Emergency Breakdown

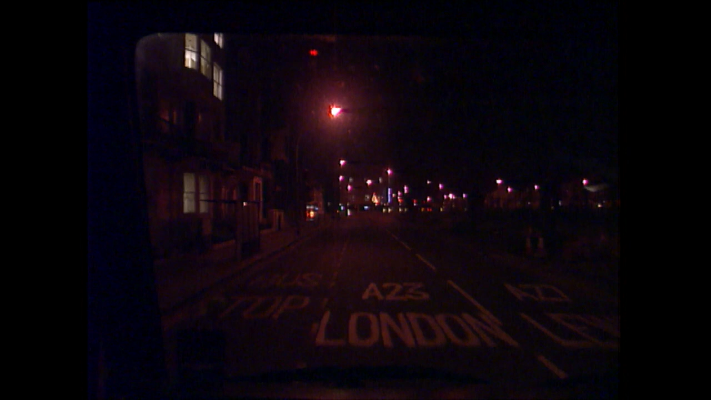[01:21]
Right. Here's a part of the vehicle, but that's not it, is it? What's this one in the distance? That's the one in front of it. Are you sure? Do you actually have a registration number? No.